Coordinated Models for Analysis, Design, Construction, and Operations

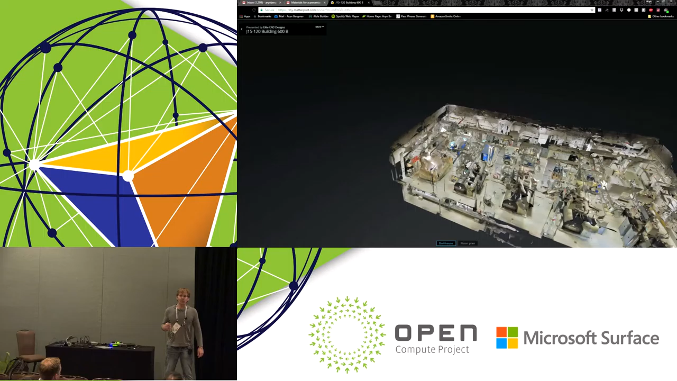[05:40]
Next, we looked at the Matterport's 3D scanner to be able to produce virtual tours of your data centers. Nobody would let me do a high definition virtual
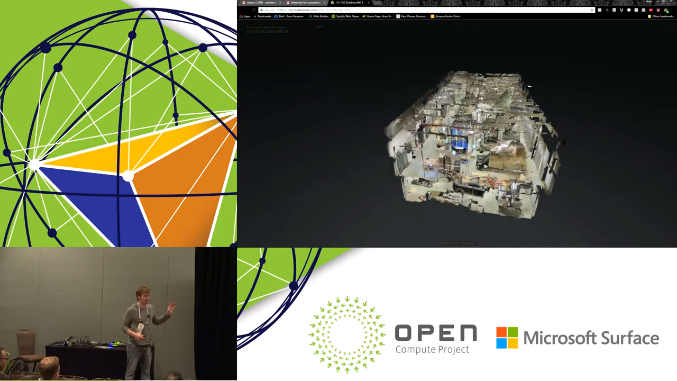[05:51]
point cloud of their interior data center to share it to the public, so just used a rather large mechanical room from Elite CADs that they scanned in.
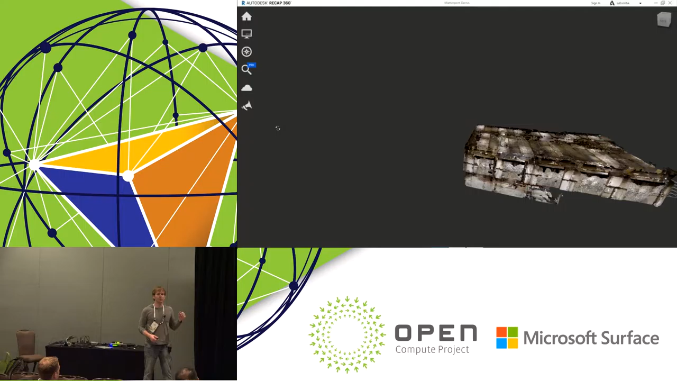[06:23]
Not only can you do a virtual tour, but it also creates a 3D point cloud that you're able to use recap in order to pull into Revit.
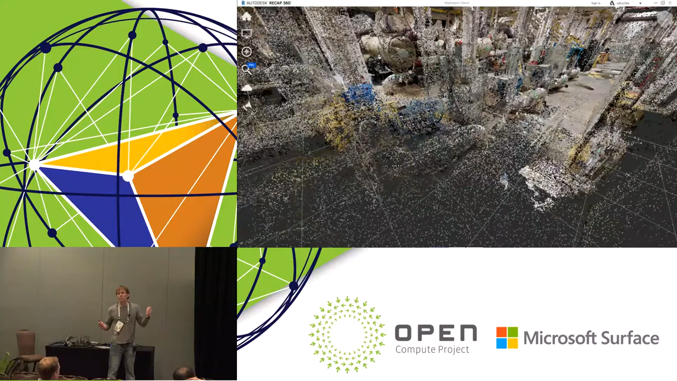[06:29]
Once you have it into Revit, you're able to trace on top of it or take the as-built models that were used,
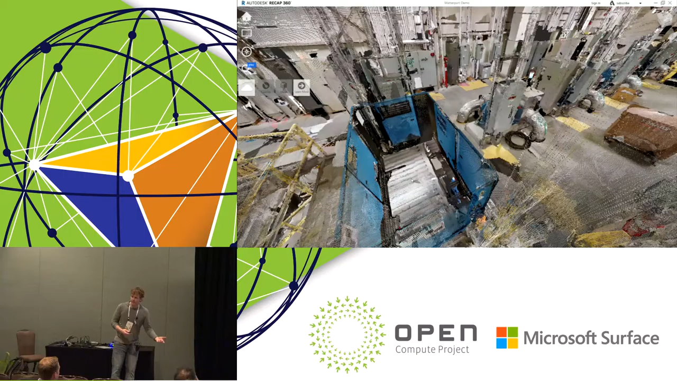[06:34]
that your consultants use to verify, you know, are they accurate?